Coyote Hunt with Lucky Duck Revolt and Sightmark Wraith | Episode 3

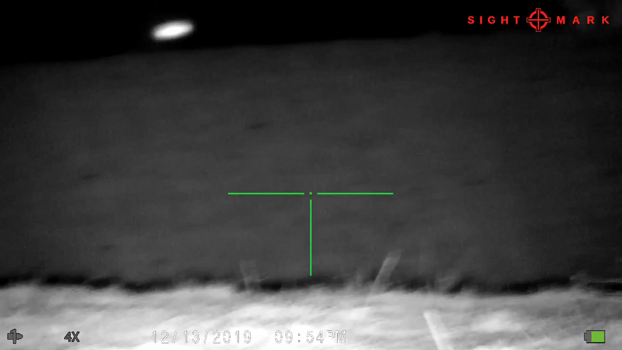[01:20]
So what you're seeing here, guys, is I was able to call this fox in to within 20 to 25 yards.
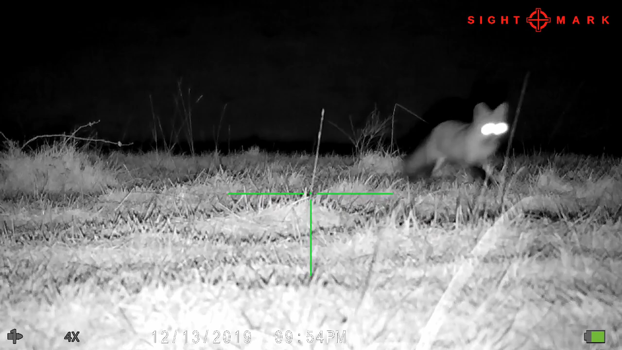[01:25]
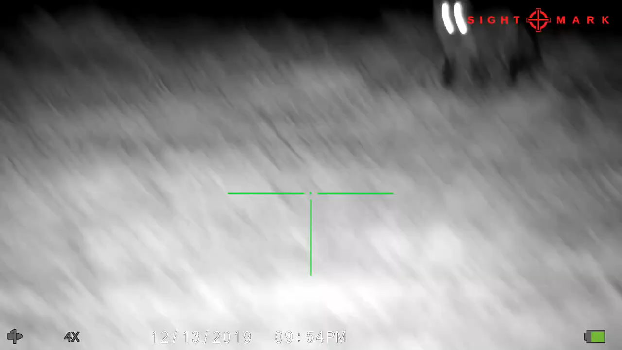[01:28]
But what you can't see out of the frame because of the base magnification of this
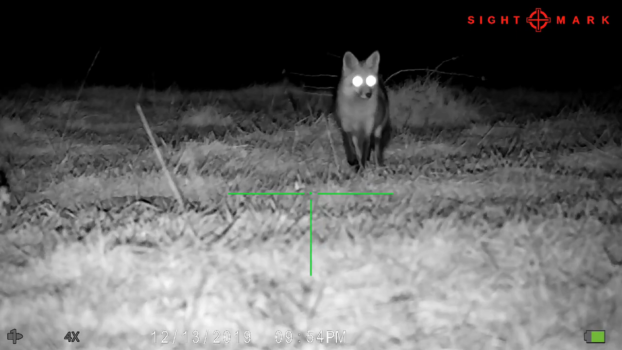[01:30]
Sightmark Wraith scope is the fact that the way I am aimed right now runs parallel to the road right next to me.
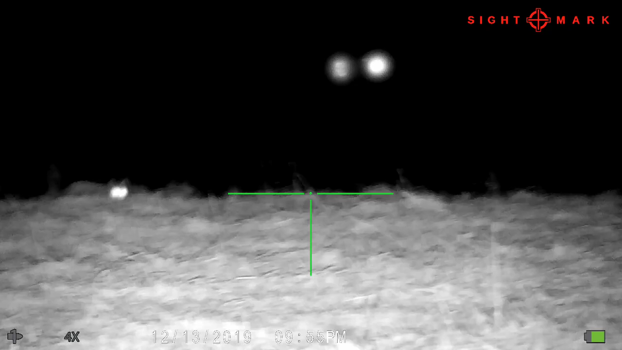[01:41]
And there's a house to the north side of the road and just by chance the homeowners pulled in to their driveway. They got out. They checked the mail.
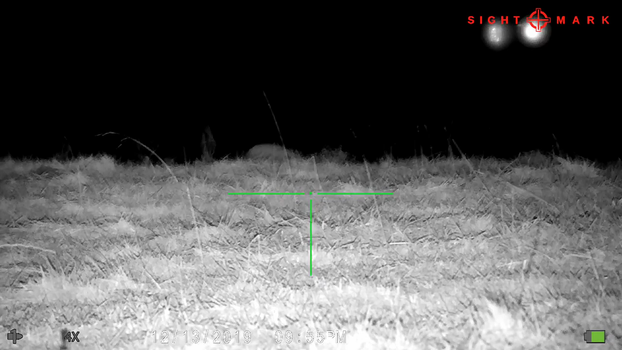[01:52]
All this is going on while this fox is right in range. So this just comes down to bad timing.
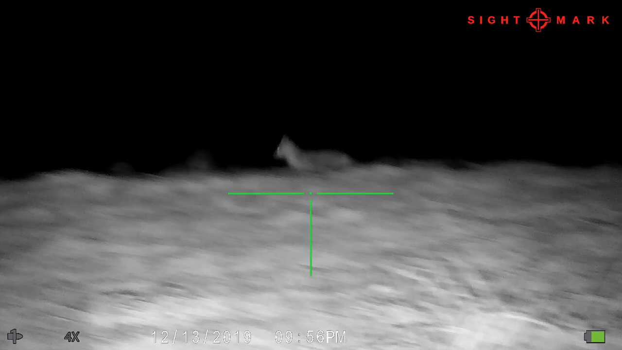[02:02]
But I had to sit here and watch this fox. As I can hear the kids in the car, they're so close. They're probably within 50 to 60 yards of where I'm currently set up at in this cattle pasture.
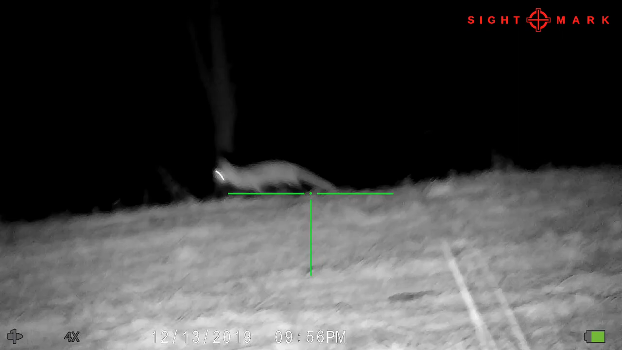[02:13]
Now, typically, this would be a very easy chip shot. But I decided just to sit here and watch this fox as I was sitting out there in the pitch black.
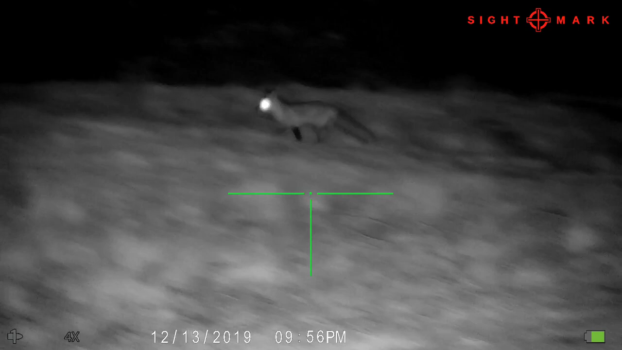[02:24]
And I knew it would startle the homeowners just to the north of this property. I just didn't want to startle these people and then complain to the landowner.
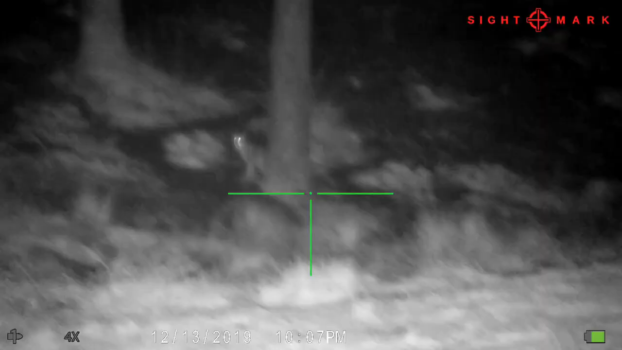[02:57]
The fox moves on and I let probably 10 minutes go
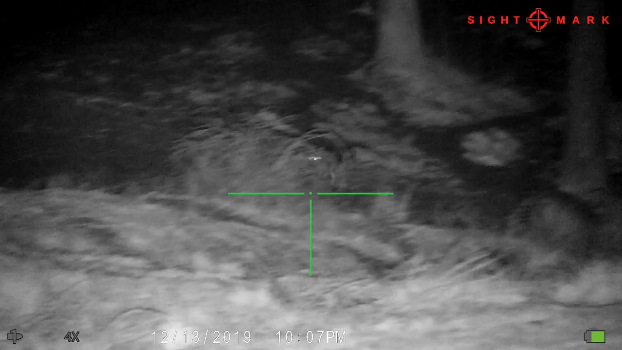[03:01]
past and the neighboring homeowners are inside. And I get back on the call and probably five minutes has passed and I have this nice coyote move into range.
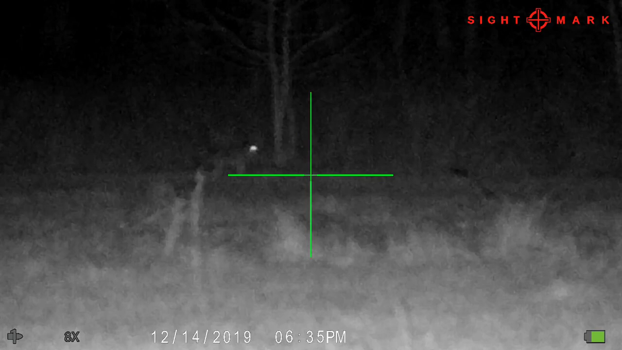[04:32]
I've been calling at this point for probably 10 to 15 minutes, maybe. I catch a glimpse of this coon, and then off to the left-hand side of this coon,
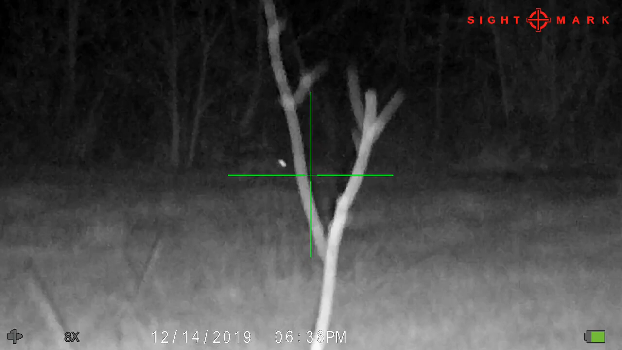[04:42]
I catch through the thermal what I thought was a coyote. You can see this coyote walks up, kind of checks out this coon, and then keeps on coming down the creek line.
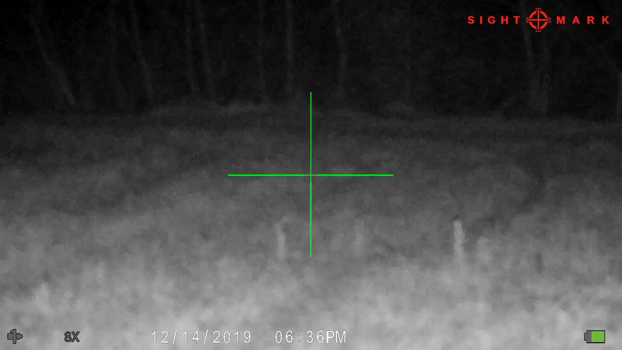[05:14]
I was able to manipulate the call just a little bit, get his attention.
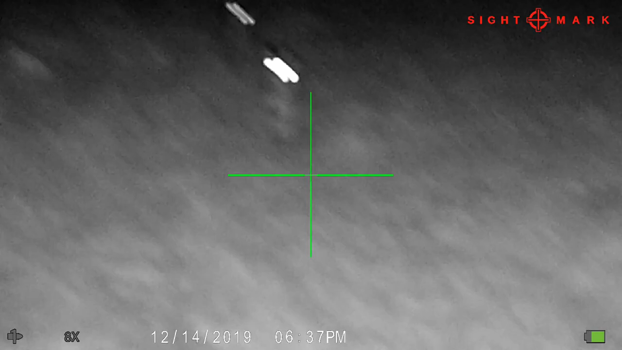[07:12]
And did put a good shot on that one.